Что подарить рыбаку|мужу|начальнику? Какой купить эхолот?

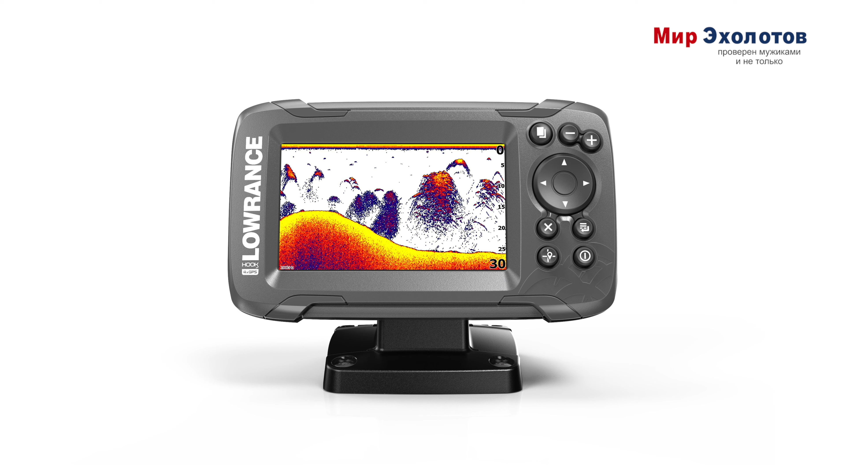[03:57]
Если рыбачит только с лодки, среди бюджетных моделей Lawrence Hook 2 4X GPS Bullet. Или Garmin Striker Plus 4.
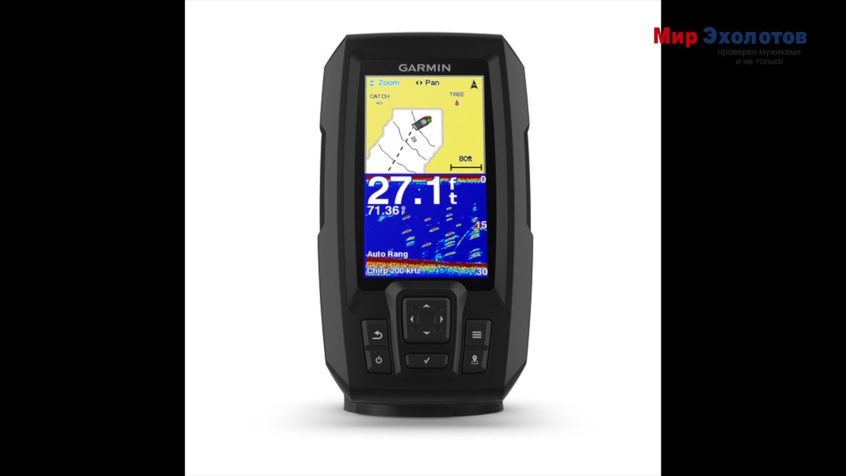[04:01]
On screen: depth 27.1 ft
Разница этих моделей в том, что если глубины больше 15-20 метров, то советую Garmin. Если совсем мелководье, то Lawrence. Далее, если бюджет больше 20-30 тысяч, то тут будет хорошим вариантом Raymarine Dragonfly 4 Pro или 5 Pro.
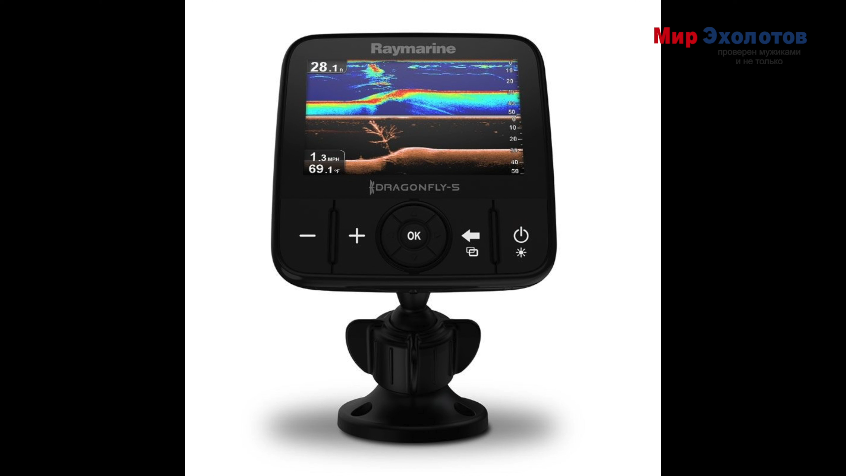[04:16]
On screen: water 69.1°F, speed 1.3 mph
Далее пробежимся по самым популярным моделям для разных бюджетов.
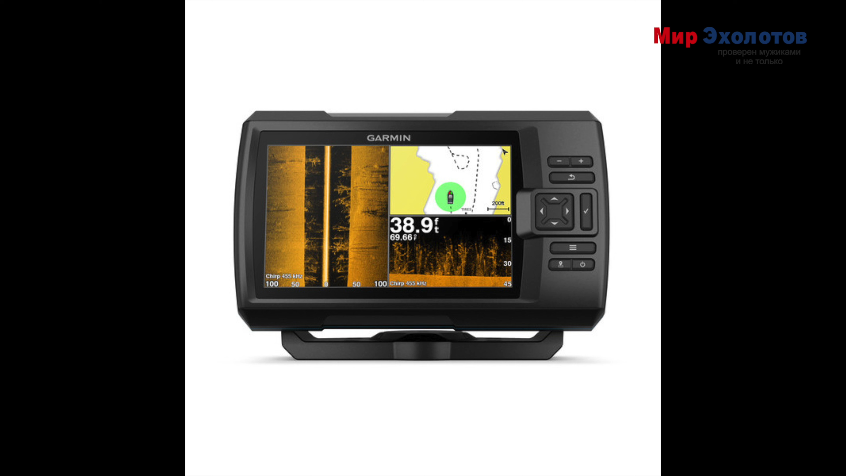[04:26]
то тут либо Raymarine Dragonfly 7 Pro или Garmin Striker Plus 7SV.
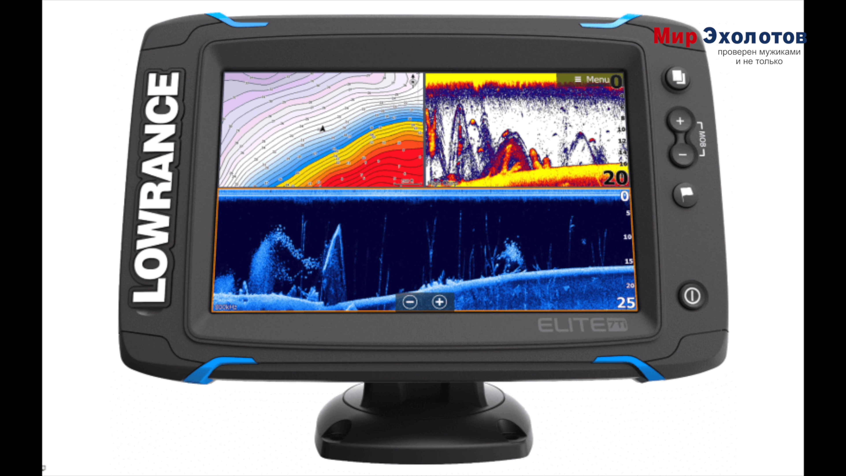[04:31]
Если 80 тысяч, то Lawrence Elite 7 Ti.
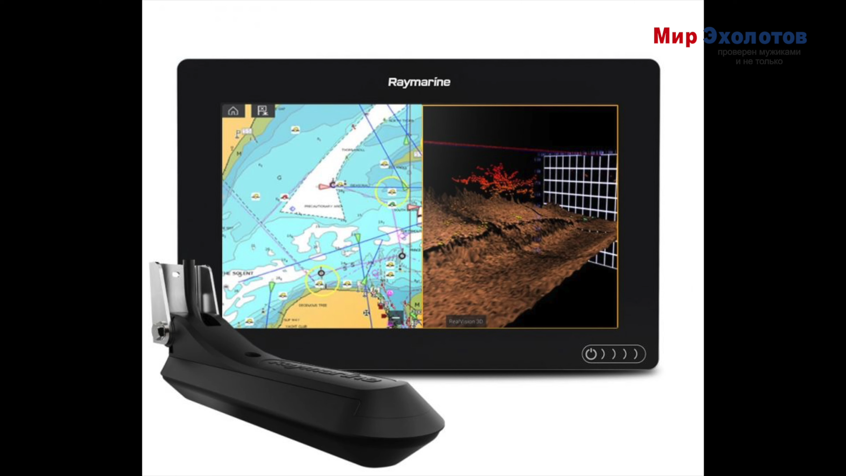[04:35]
Если бюджет около 150 тысяч, то Raymarine Axiom 9. Все, что дороже, уже идут с более высоким разрешением, большим экраном и различными доп.
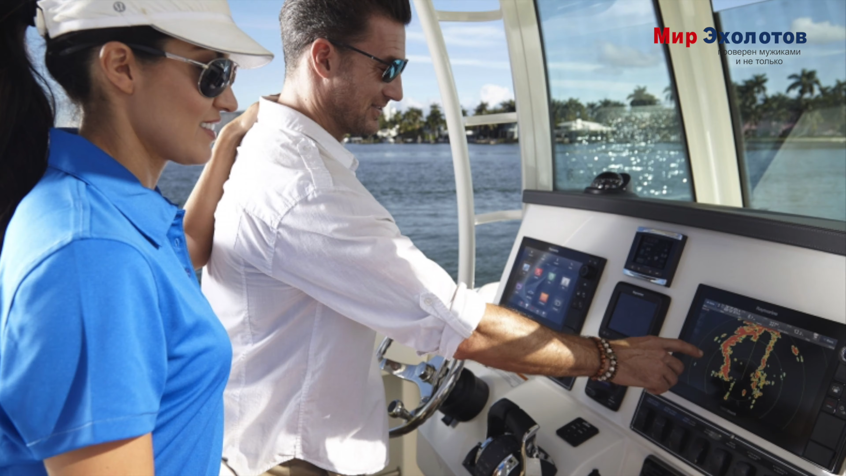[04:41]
функциями.
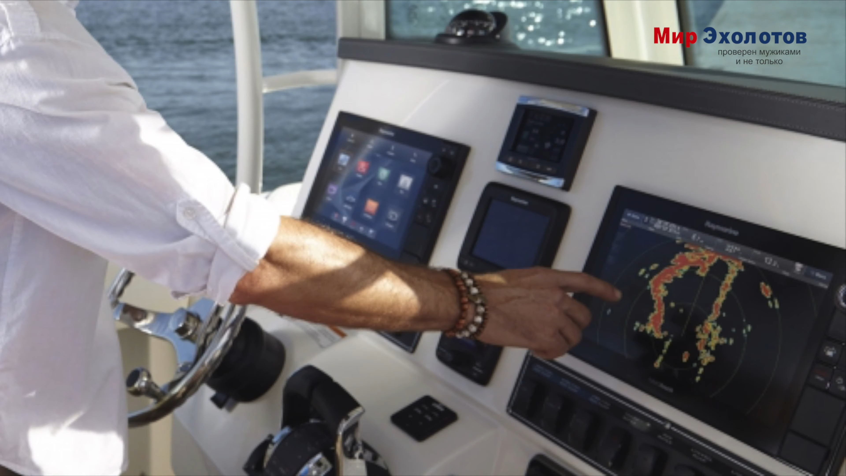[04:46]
По типу подключения радара, ночное видение, камеры по борту, автопилот.